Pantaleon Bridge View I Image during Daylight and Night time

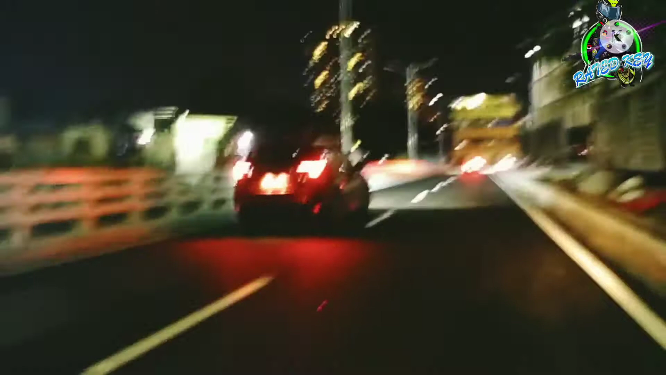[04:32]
yan mga kasusi Dito yung update Kapag sakit kayo dumaan Wala pa siyang masyadong iwanag Dahil wala pang ilaw Kaya, salamat mga kasusi sa inyo Pag sabay bay sa aking channel Pasubscribe na lang po Salamat